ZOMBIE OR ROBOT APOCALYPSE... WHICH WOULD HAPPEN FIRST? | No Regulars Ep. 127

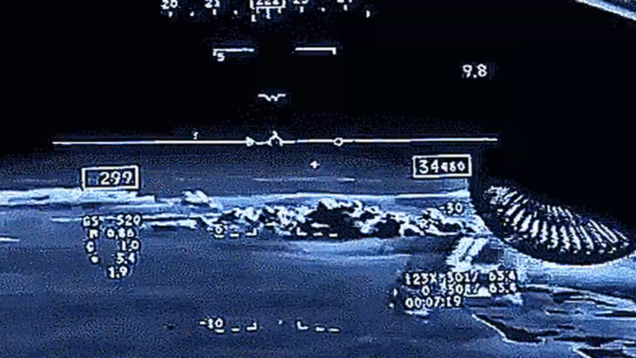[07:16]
Yeah, yeah. And it's like live, so like when you're in it, you look down below you, there's nothing there. Oh.
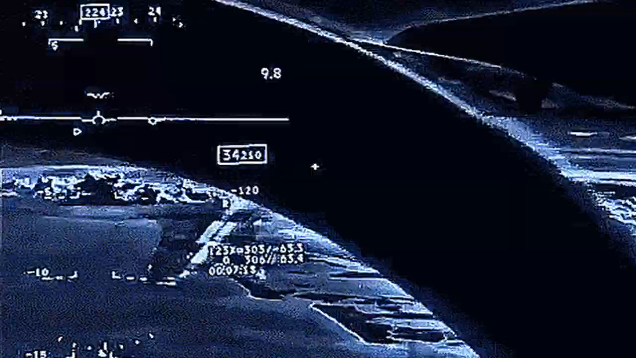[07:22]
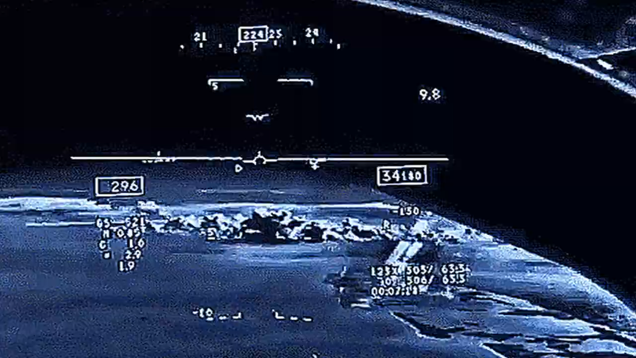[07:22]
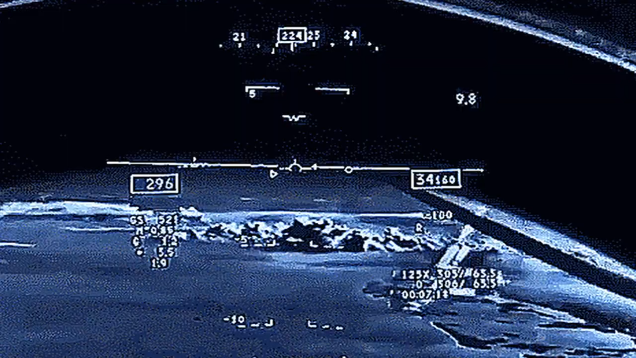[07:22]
So you're not seeing the handle, you're not seeing the stuff below you when you have that thing on. Really? Yeah, when they're in jets. But look at that helmet?